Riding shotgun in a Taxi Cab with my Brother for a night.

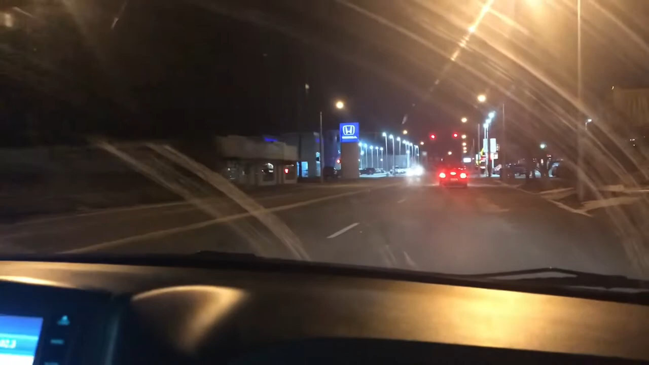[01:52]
And, yeah, this is the first time I've ever done this. I'm riding a passenger, and we're going to downtown,
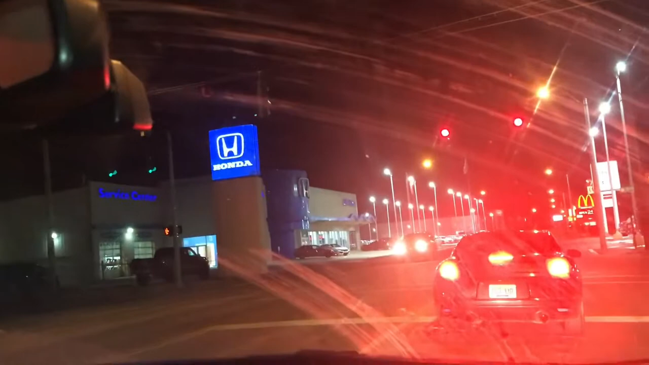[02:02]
or down Winchester Avenue right now.
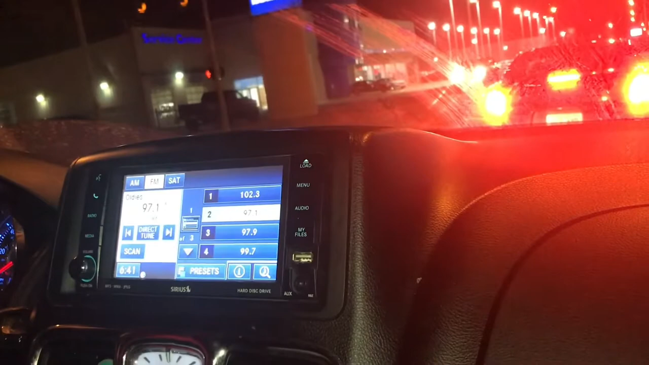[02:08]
So, we're going to see what kind of people we meet tonight. I don't know if I can film them or not.
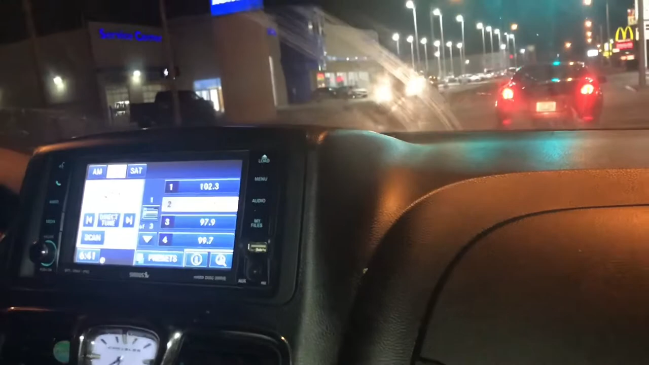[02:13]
Probably not, but we'll see how the video goes. We're on the main strip right now. There's some Golden Arches, big McDonald's.
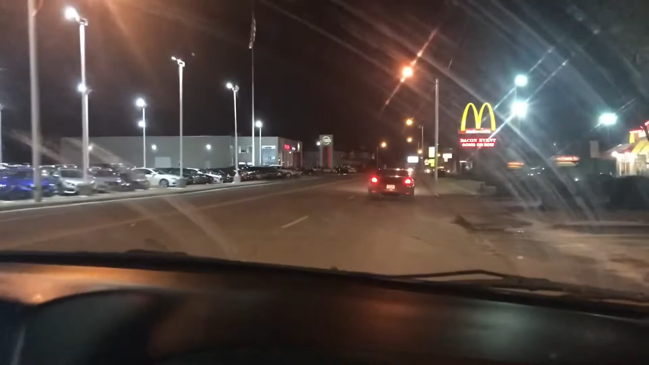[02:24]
Yes, indeed. If you want to Clark your arteries, you can do it right there. Long John Silvers. Mmm.
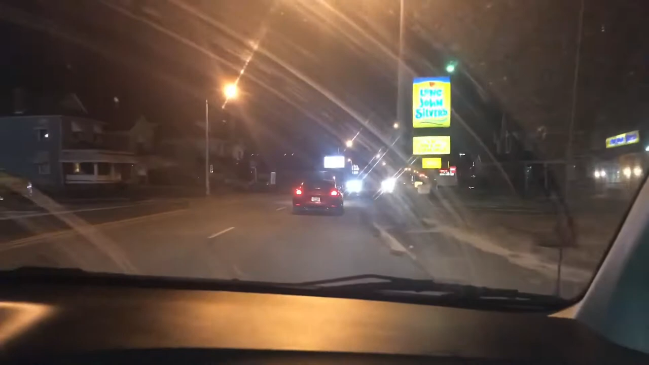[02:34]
Yep, I like to fish. There's where I go fishing. And you can see we're in the vortex. We are in the winter vortex. It's like 10 degrees, maybe even colder outside right now. That's in Fahrenheit.
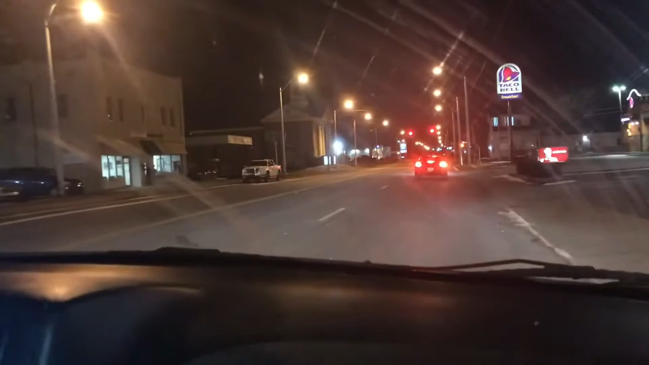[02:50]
There's a Taco Bell. There's where you can get all the Chalupas you want. There's a church to the left. There's 29th Street to the right. We're heading on down the road. See? This is really fun. There's Captain D's. See, Long John Silvers and Captain D's have all the fast foods you can want. And you can go over there and get a hotel. I won't tell.